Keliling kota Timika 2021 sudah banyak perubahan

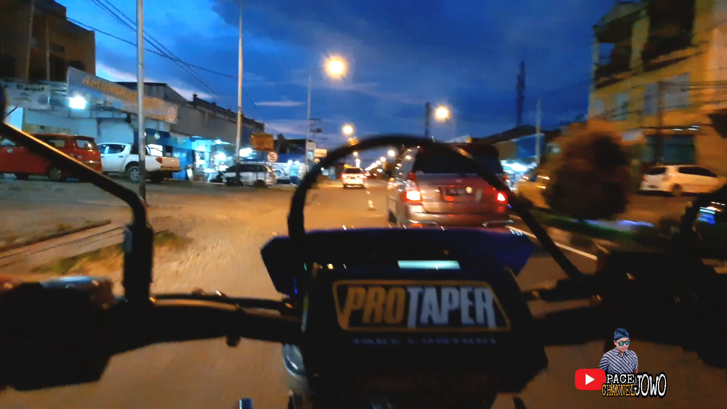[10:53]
Jadi kalau belok kanan ini Ini ini namanya Jalan Belipis